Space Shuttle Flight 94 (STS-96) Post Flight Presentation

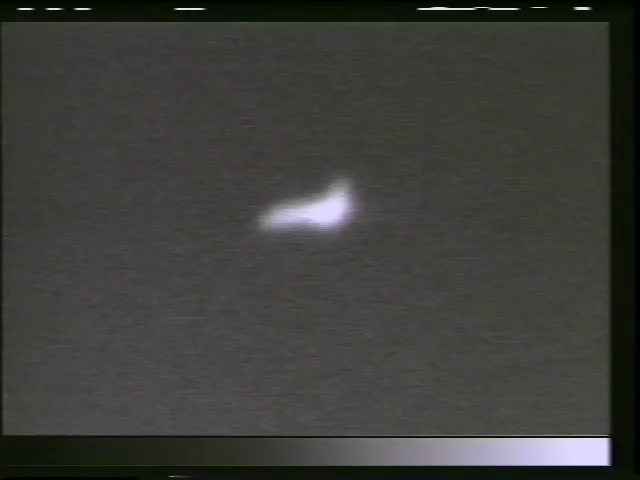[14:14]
We made our landing at Kennedy Space Center at night, and this is what the views were from some infrared cameras that were tracking us as we came around to line up with the runway as you see out in front of the orbiter.